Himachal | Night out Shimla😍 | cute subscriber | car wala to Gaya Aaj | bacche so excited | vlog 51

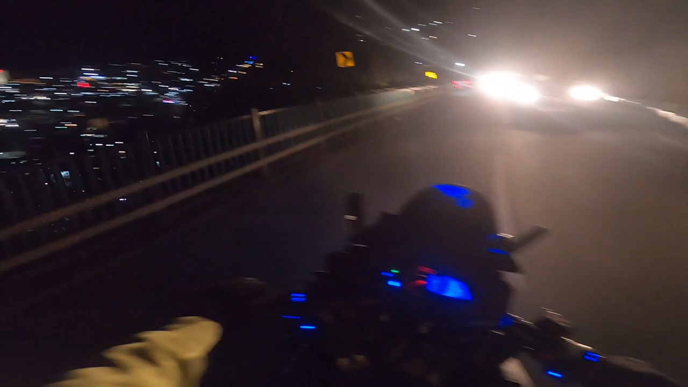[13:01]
और बस भी होगी अगर तो बस भी फंस जाएगी।
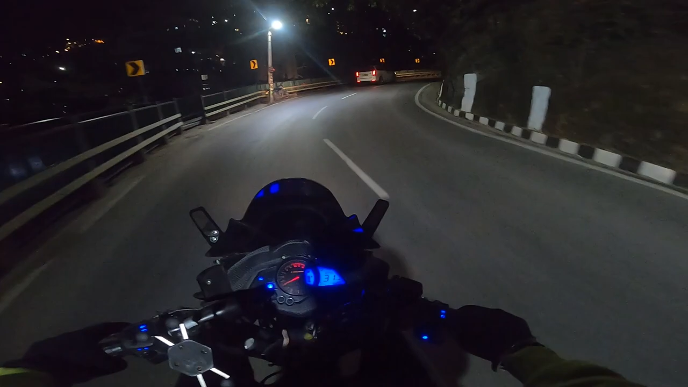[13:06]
तो इसलिए भाई अपना व्हीकल हो ना, अगर तुम बाइक हो भाई, बाइक नहीं फंसती कहीं पे भी नहीं।
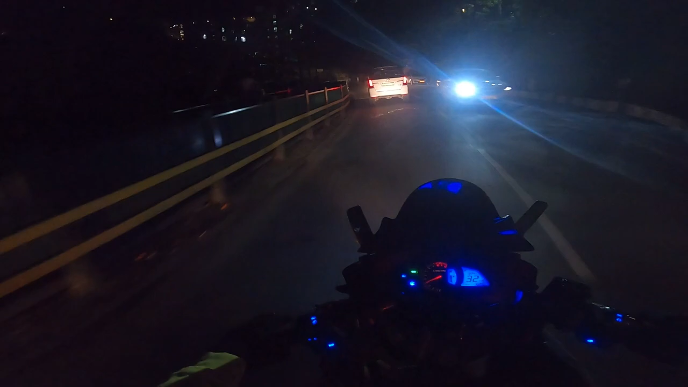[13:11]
तो अब हम पार्किंग ढूंढ रहे हैं, वो लिफ्ट वाली, क्या कर रहा है तू?
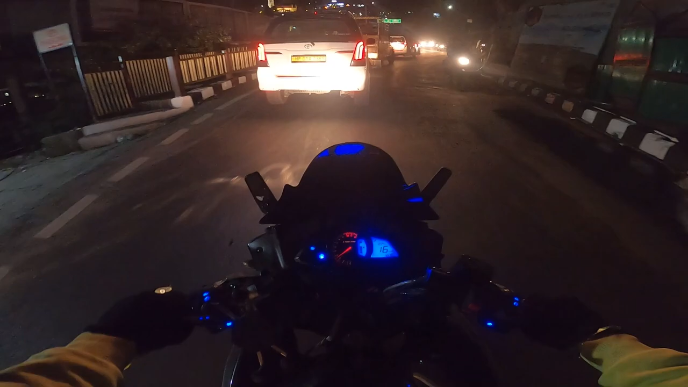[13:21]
भाई शिमले का जाम है ना जो, एक तो बस आ रही, देखो आल्टो वाले, देखो इयोन वाले ने कहाँ बांट दी है अक्कल इसको, देखा आपने कहाँ घुसाई है इसने। मना भी की मैंने इसको, हाथ दिया बट नहीं।
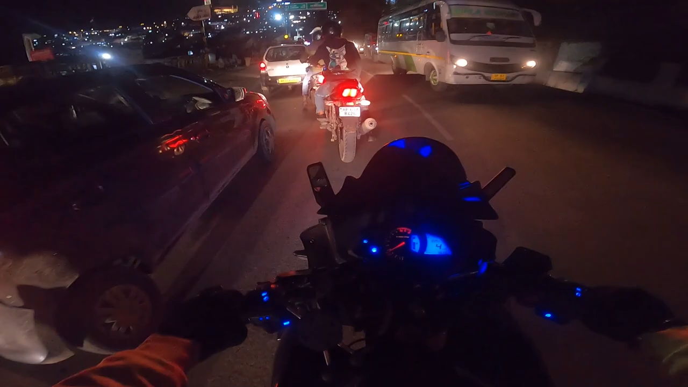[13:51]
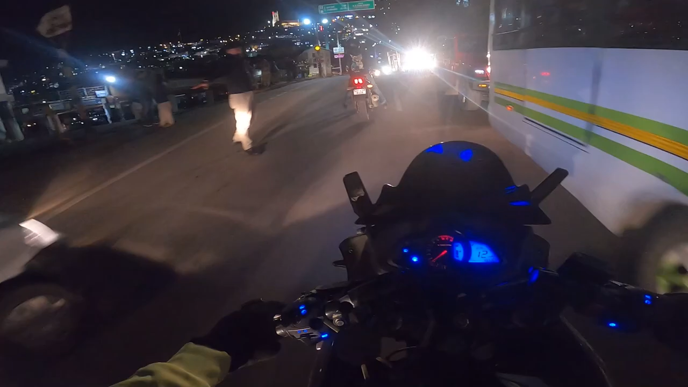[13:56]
भाई बाइक वालों को टपना दे, ट्रैफिक कम ही होगी। ये रही लिफ्ट, आई लव शिमला।
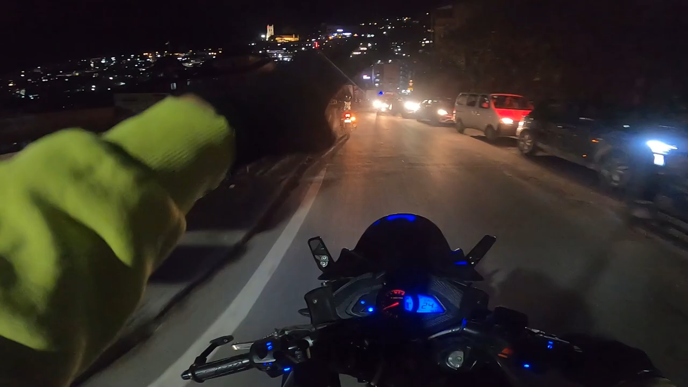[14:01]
अब पार्किंग ढूंढते हैं यहाँ पे, एक पार्किंग का ही बहुत इशू है यहाँ पे, पता आपको? हाँ, और देखो फुल है आई थिंक,
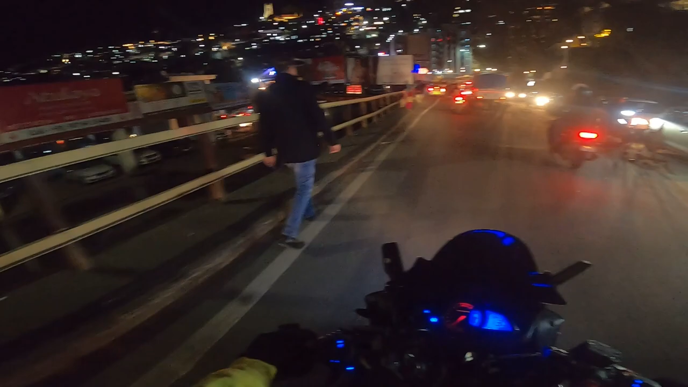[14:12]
हाँ है ना, बाइक के लिए है, बाइक हम बाहर देंगे अपनी।